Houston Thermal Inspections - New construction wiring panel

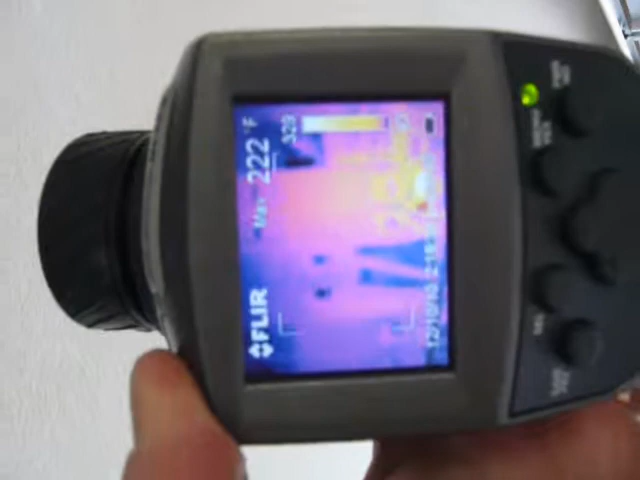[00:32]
When we get it aimed properly, we're getting temperatures that are up in the 600 degree range.